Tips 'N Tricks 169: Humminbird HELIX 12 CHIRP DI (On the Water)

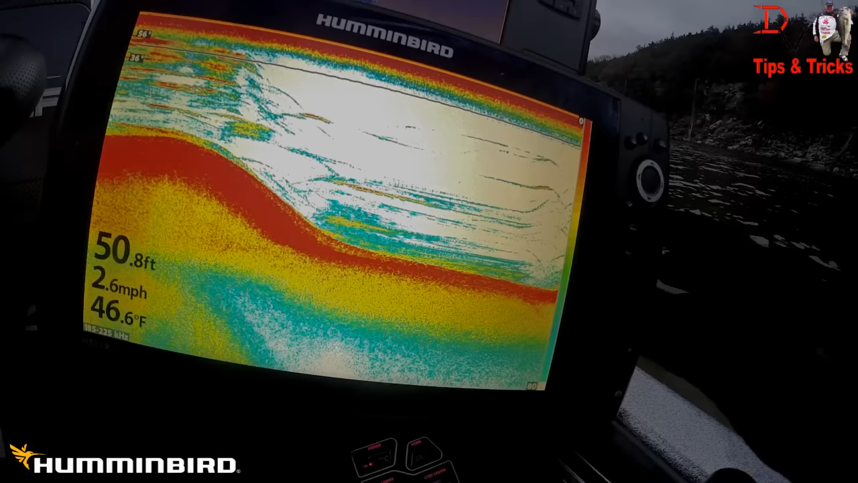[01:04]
On screen: depth 50.8 ft, water 46.6°F, speed 2.6 mph
This one is the 12 Chirp with down imaging, 2D sonar and GPS. We're going to show you the Chirp sonar and what it can do for you. Are you ready to experience the world of Humminbird Chirp? Here it is. This is 2D sonar. With this unit, I'm just going to run over here real quick to the sonar.
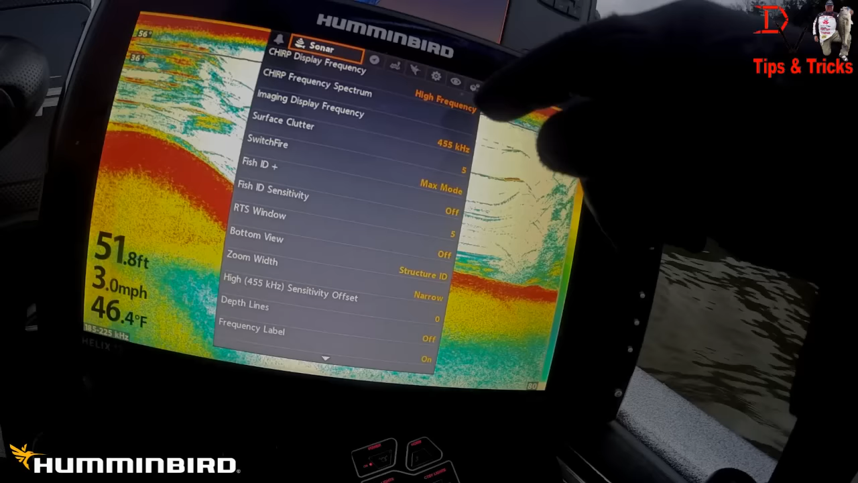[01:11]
On screen: depth 51.8 ft, water 46.4°F, speed 3.0 mph
You've got your high frequency Chirp on. You can change the
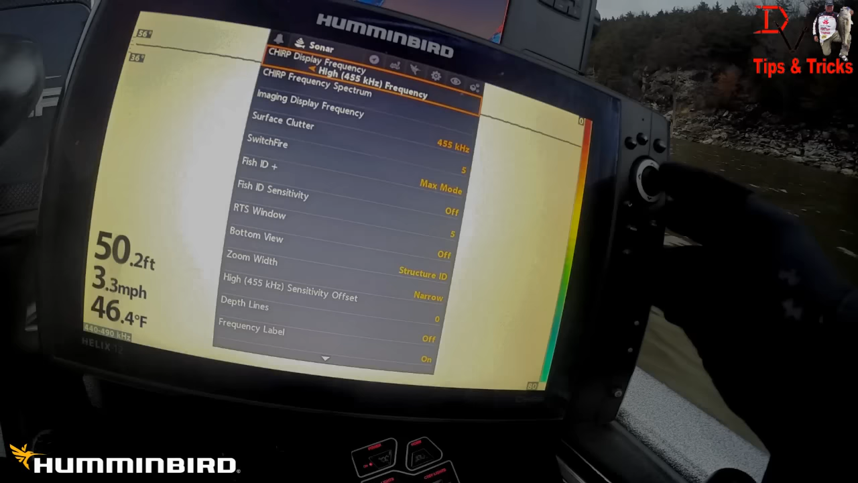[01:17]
On screen: depth 50.2 ft, water 46.4°F, speed 3.3 mph
frequency to 455 or 200 kilohertz. We're going to run the 200. You can set the level of Chirp. This is high frequency sonar. Since this is a down imaging unit, it's going to have the 200 kilohertz and the 455 2D sonar. You can adjust your low end of your Chirp and your high end of your Chirp by adjusting these bars here. And then if you were running the 455, and I'll show you some of that quickly here, that's the big difference.
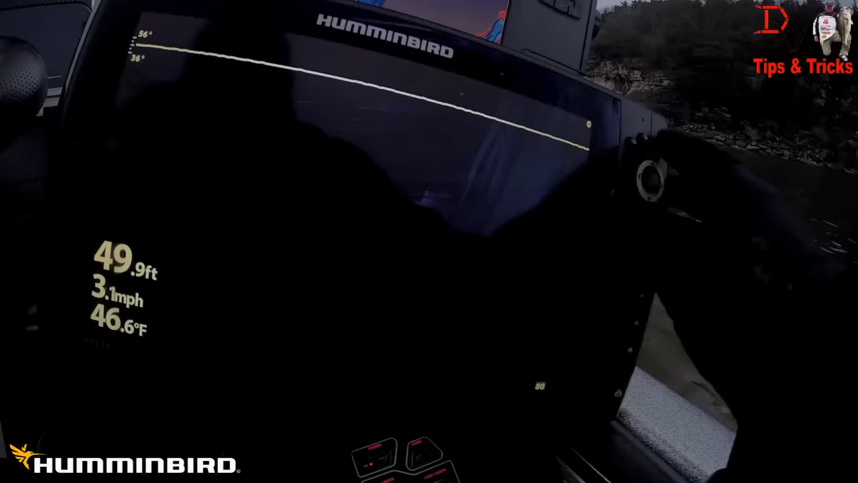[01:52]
On screen: depth 49.9 ft, water 46.6°F, speed 3.1 mph
We're just going to run through the menus here. You have your down imaging. I've been playing with this a little bit. This is one of the really cool color palettes.
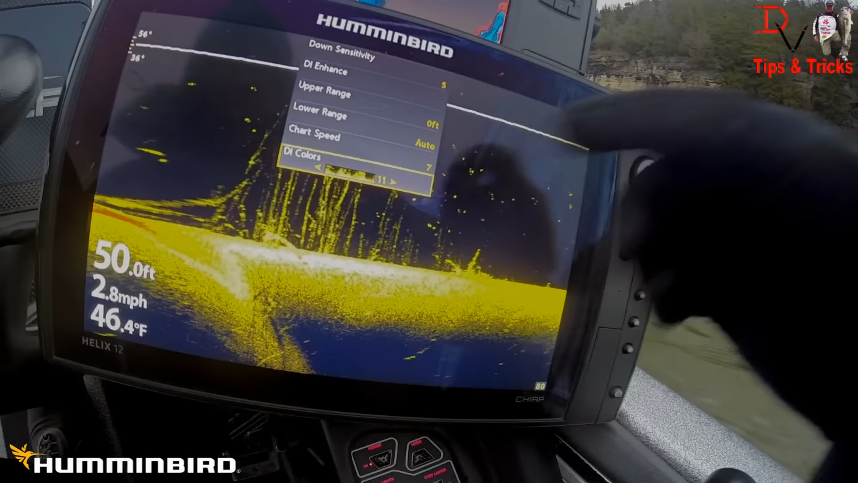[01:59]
On screen: depth 50.0 ft, water 46.4°F, speed 2.8 mph
I've done a deal on color palettes of the new ones. You've got several different ones down here.
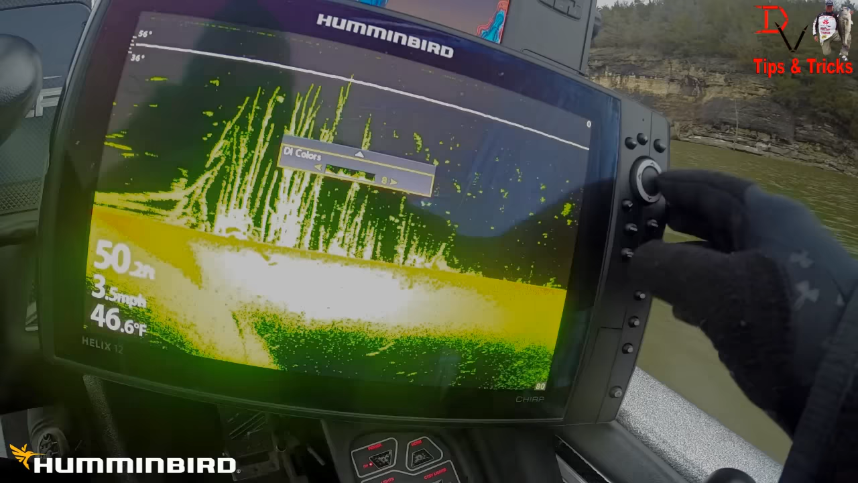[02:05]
On screen: water 46.6°F, speed 3.5 mph
I've kind of fallen in love with this number 11 because it really helps me see the difference in detail. The red is going to be a little bit harder. You can see the little bit harder stuff here. I've actually seen fish that are showing that little bit of red. That really makes a difference and makes it easy to see them.
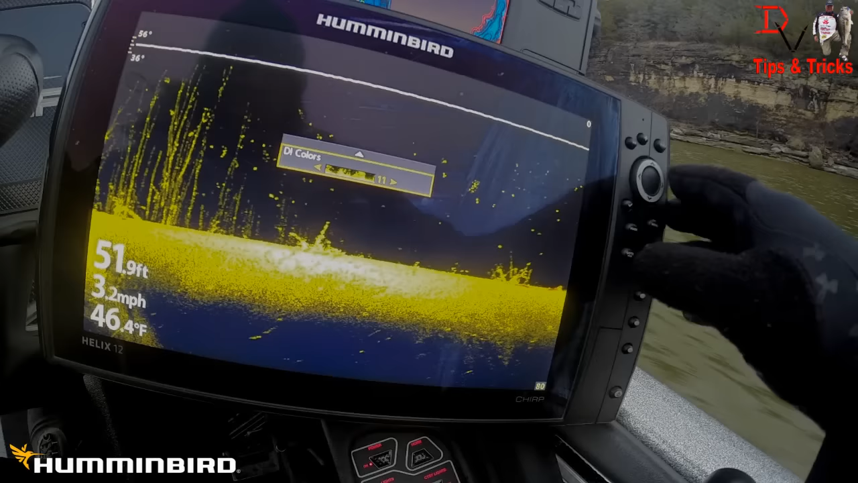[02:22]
On screen: depth 51.9 ft, water 46.4°F, speed 3.2 mph
But down imaging is pretty much the same as the down imaging before. Use that video that I did on the Humminbird DI or the Helix 10 DI will show you that. But you can look at the detail we're seeing down here.
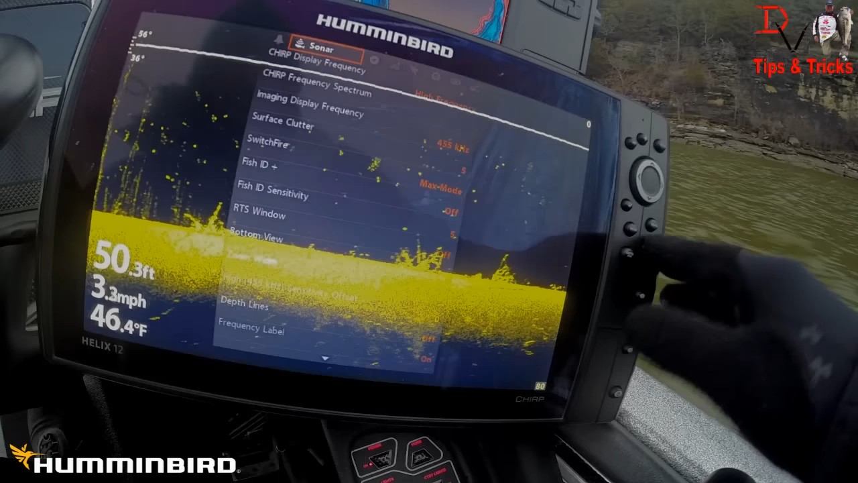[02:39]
On screen: depth 50.3 ft, water 46.4°F, speed 3.3 mph
One thing I've been playing with is I've bumped the chart speed up a little bit. It's not giving me as crisp as details, but it's showing me these fish and helping me stand out and see things a little bit better. I'm actually running it on seven. Comes out of the box at five. You can slow it down here to match your boat speed is what I kind of recommend. But if you want to squeeze it, I've been playing in some trees, checking out the fish in there. And if I increase that chart speed a little bit, it doesn't give me the crispness of those trees,
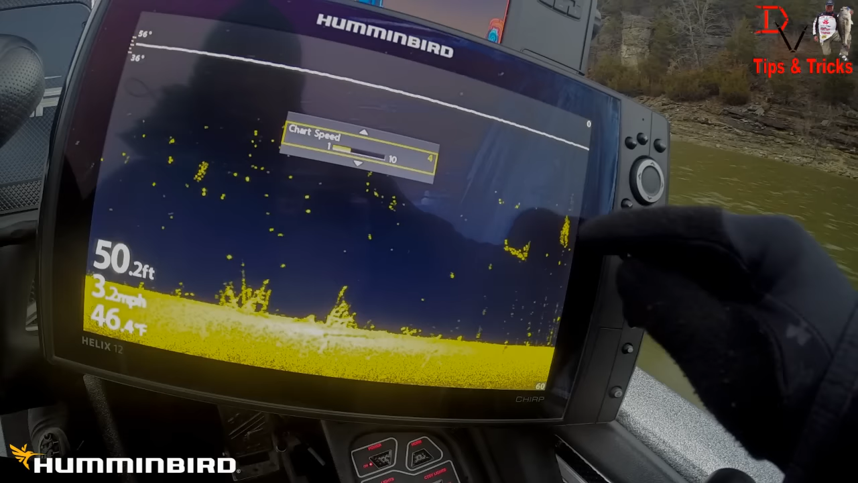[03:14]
On screen: depth 50.2 ft, water 46.4°F, speed 3.2 mph
but it helps me find those fish within the fish. You can see there that one's wadded up a little bit.
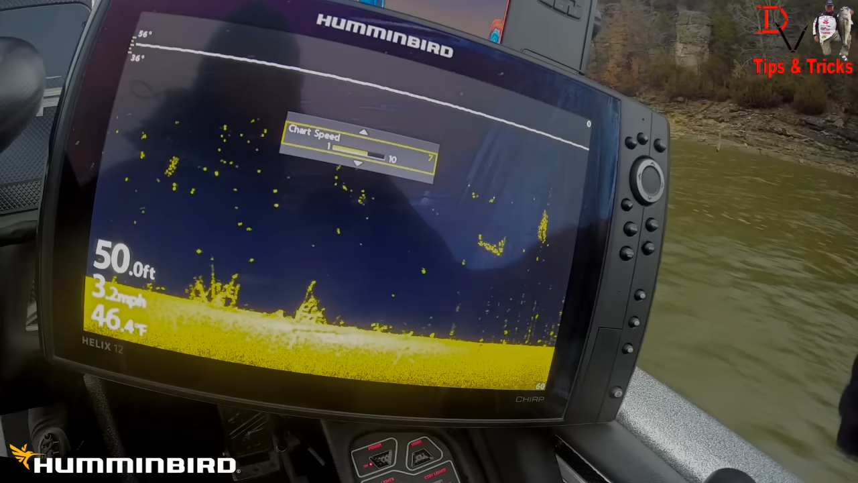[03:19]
On screen: water 46.4°F
And you can see what it does when we get into some trees here, the difference.
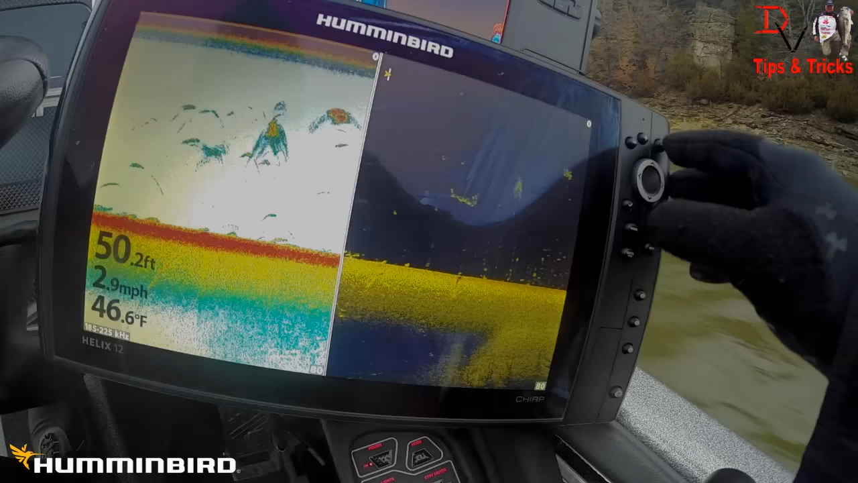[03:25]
On screen: depth 50.2 ft, water 46.6°F, speed 2.9 mph
Very similar menu system before. Here's our chirp showing that school of bait. There's another one there.
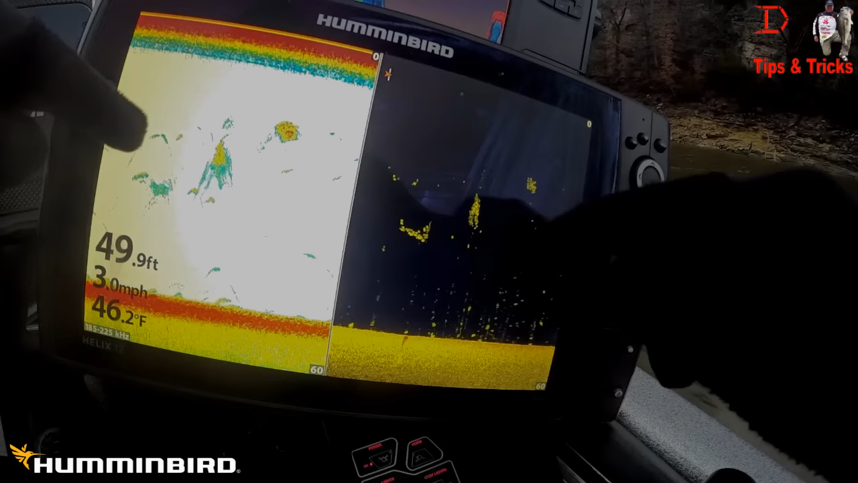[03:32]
On screen: depth 49.9 ft, water 46.2°F, speed 3.0 mph
You can see these individual fish. Chirp gives you a little more tails. And I'm going to show you some stuff here. The difference between chirp and non-chirp because you can non-chirp this unit also.